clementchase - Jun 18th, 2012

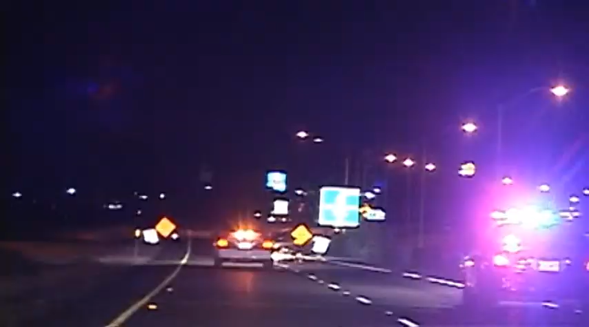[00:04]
Edward Clement is running on rims when even spike strips can't stop him. He outruns police for roughly 80 miles from Spring Street in Medford. Basically, you have a 4,000-pound bullet traveling down the road that can injure passerbys. To Weed, California, where he holds police at bay for hours. Something was going on in his mind that he thought he needed to run from the police.